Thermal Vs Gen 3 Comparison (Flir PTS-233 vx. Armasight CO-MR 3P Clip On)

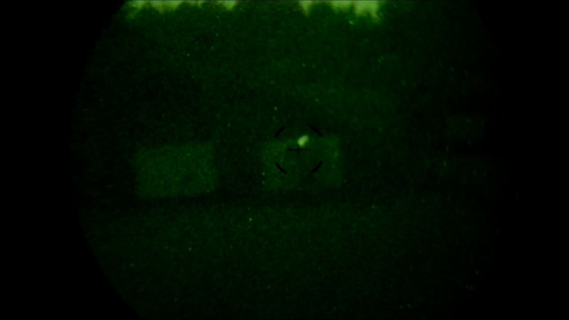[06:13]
That's my son standing there. Let me see if I can get this thing focused a little better. There we go.
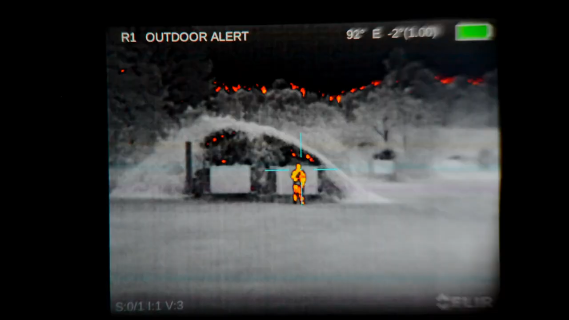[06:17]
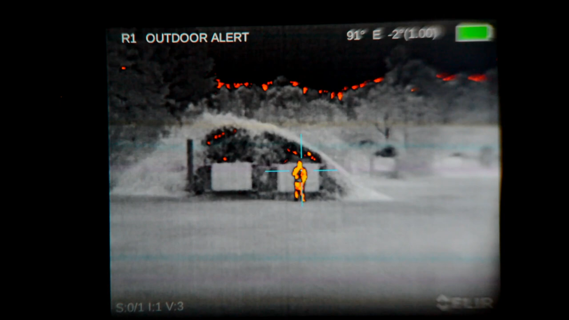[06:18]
Now, as you can see in the thermal at 100 yards, my son stands out very clear.
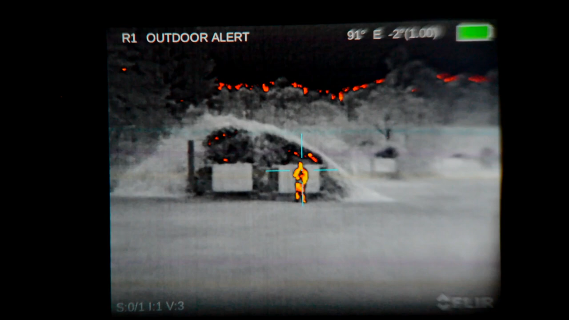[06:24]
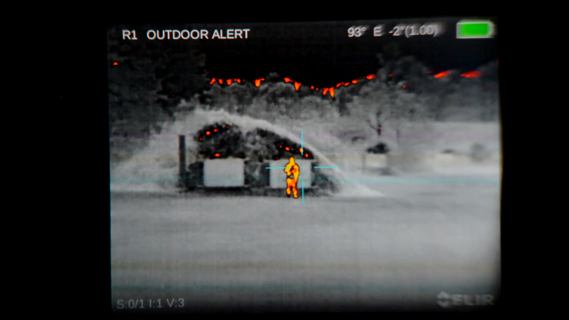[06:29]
Not so much so on the Gen 3, but you do have detail. And this is without illumination, pitch black night, worst case viewing.
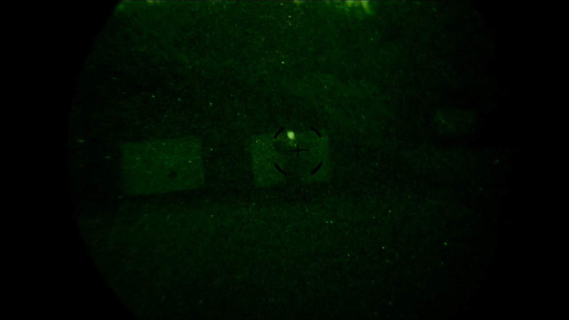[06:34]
Okay, so let's turn on our 940 on low, which is at 100 yards is barely visible,
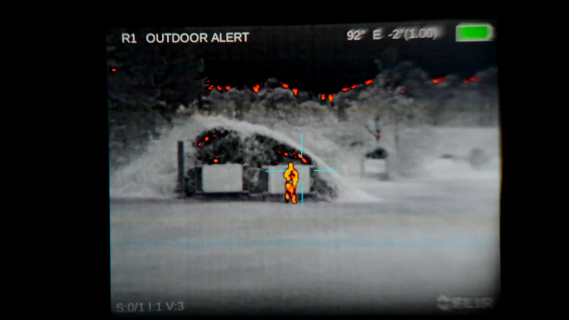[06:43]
and now look at the difference.
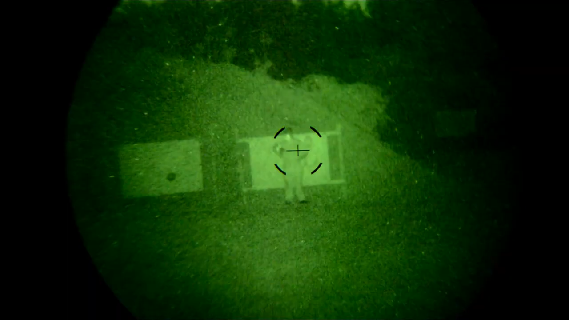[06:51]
We're going to go ahead and I'm going to have him go out to 200 and then 300. Okay, go on out to 200. Okay, so...
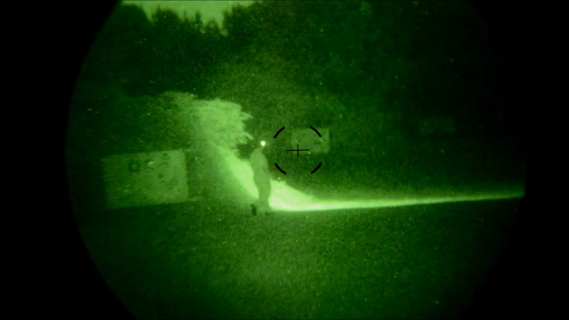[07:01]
and he's got his headlight on. Of course, the thermal doesn't detect visible light, so...
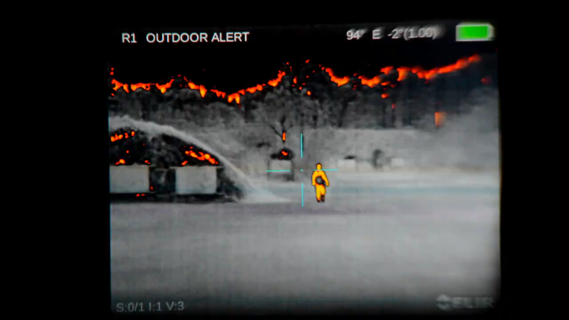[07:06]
and interestingly, and this is something,
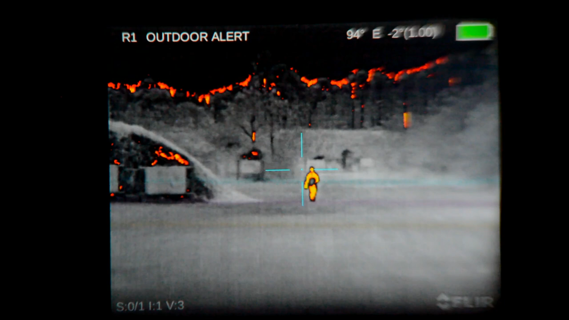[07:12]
too, with night vision, is depending on the clothes you're wearing,
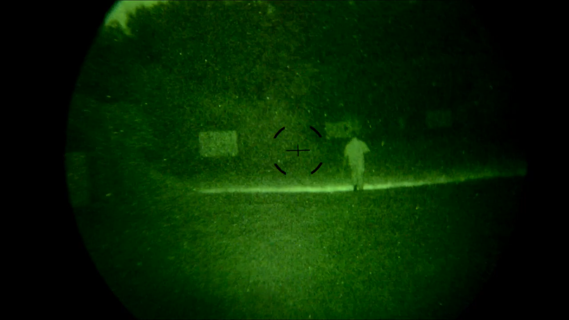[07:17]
the color you see with the naked eye is not what night vision perceives, okay?
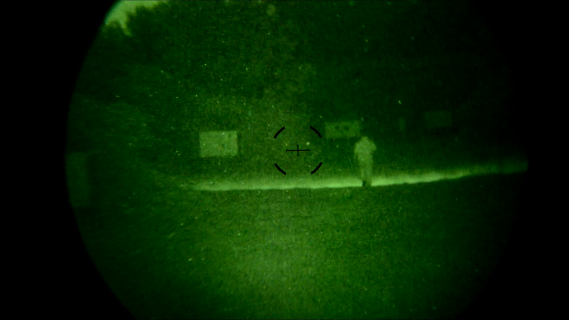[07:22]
Synthetic fabrics look white, regardless of the dye that's been put into the fabrics, where cottons tend to blend in. So, we found that a little earlier when I tried to do a video using two different shades of paper targets. They were recycled paper, an orange and a blue. And the night vision really didn't pick up the silhouettes because the dyes themselves weren't really any different in their IR reflectivity
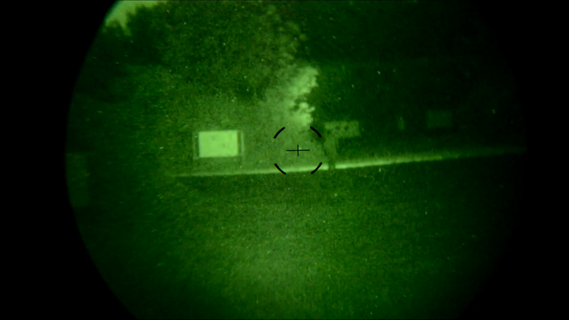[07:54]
than the paper was. So... definitely a lot of different considerations that can either help you find or see something versus not.
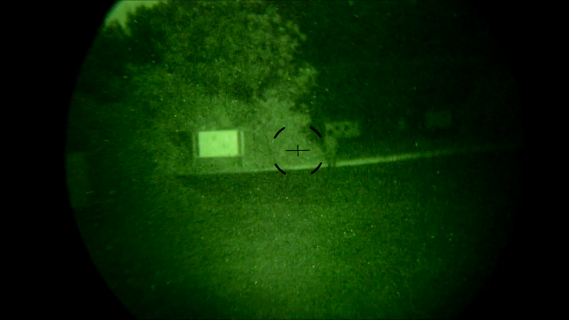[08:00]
So, okay, he's just about out to the 200 yard marker.
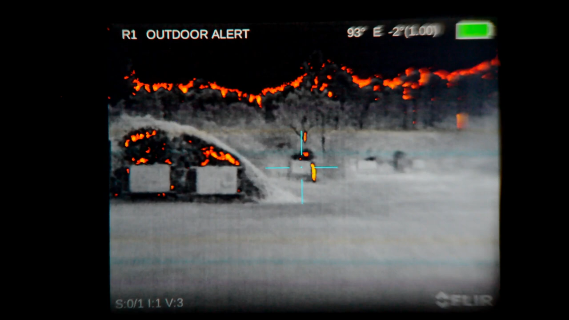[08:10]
So as you can see on the Flir, you could tell that that's a person. Okay.
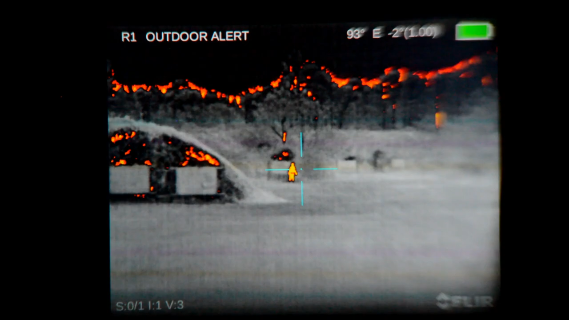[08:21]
But you'd be kind of hard-pressed to take a shot with this 1.5x scope. Now, we have the 940 illuminator on low, and as you can see resolution-wise, let me see if I can actually clear this up a little bit. You can see at 200 yards on this Gen 3 device, you have clarity, but unless something's moving, you have detail, but because it's monochrome, you're likely to miss a target where you won't with thermal.
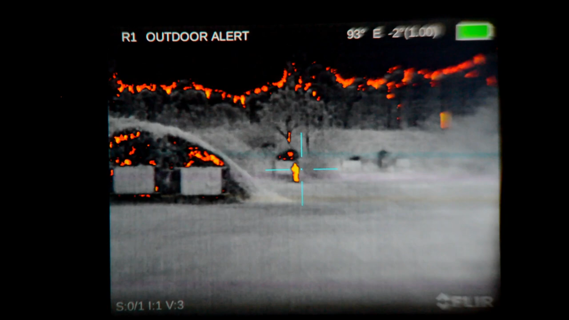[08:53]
That's the biggest advantage of thermal. But you do have much more detail with the Gen 3. So let's brighten that up just a little bit. Okay, now that's 940 illuminator on medium. And it is absolutely invisible at 200 yards.